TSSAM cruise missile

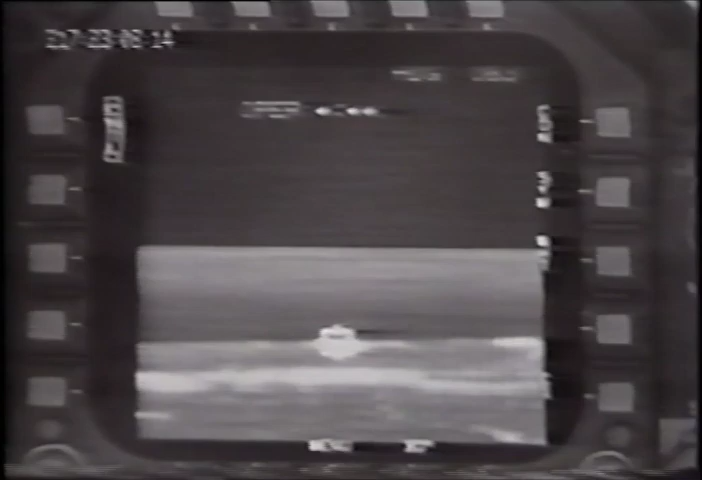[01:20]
The weapon data link provided video to the launch platform. Come on, little baby. Let's go, sweetheart.
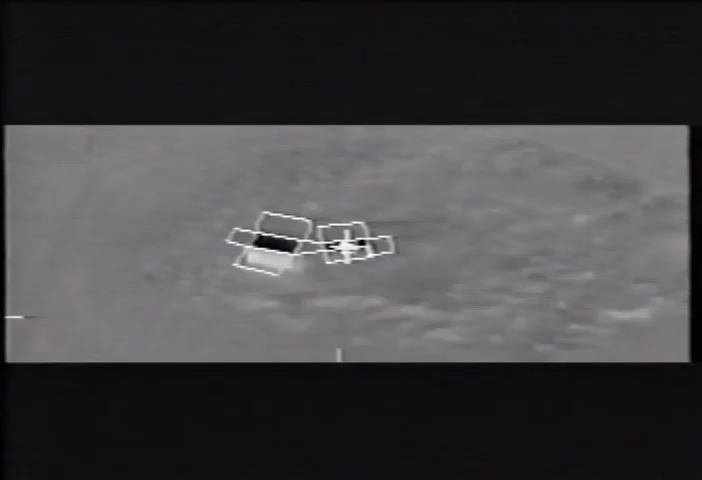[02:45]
The aim point was a simulated air conditioner on the roof used as a trackable feature.
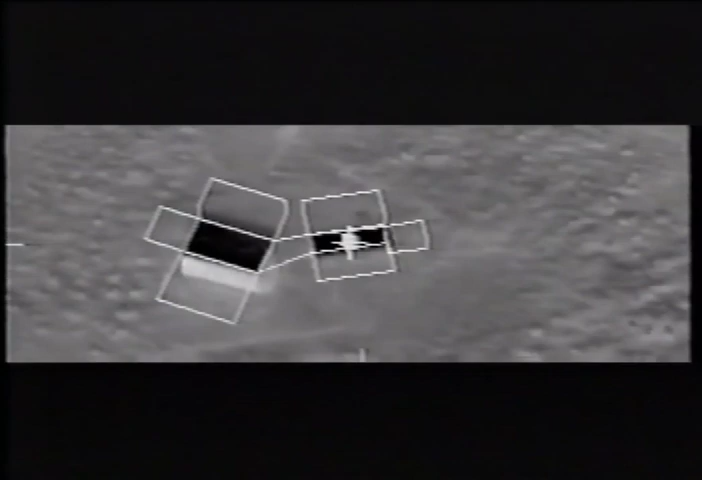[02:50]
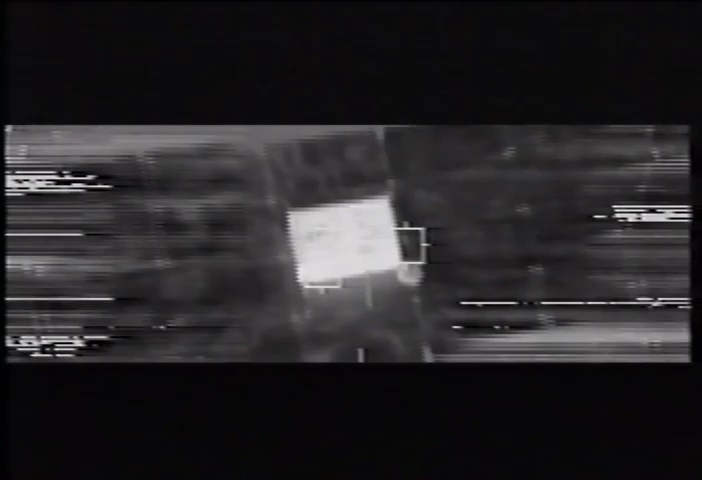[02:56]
The TSAM autonomously attacked the target.